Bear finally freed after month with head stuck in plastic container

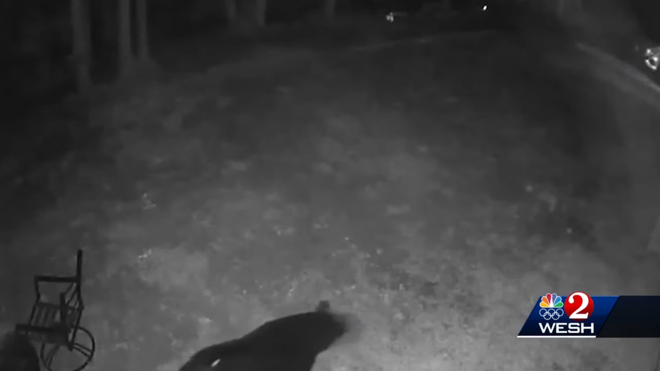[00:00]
A full-grown bear in South Florida is seen wandering around with a clear plastic container over its head,